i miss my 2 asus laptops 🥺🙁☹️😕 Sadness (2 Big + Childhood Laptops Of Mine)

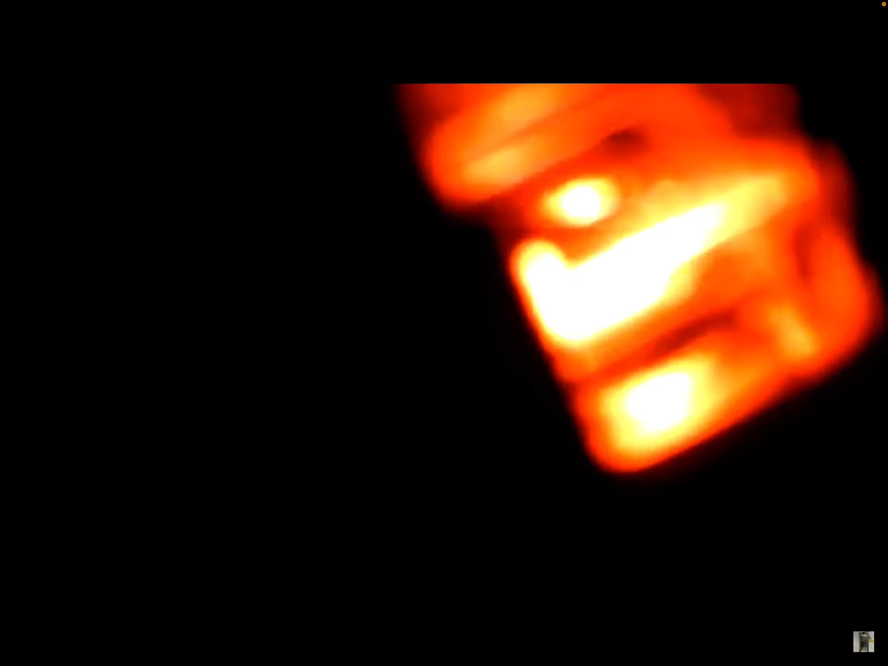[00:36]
This is probably like a little scanner thing I don't know what this is. You can tell me if you know what it is.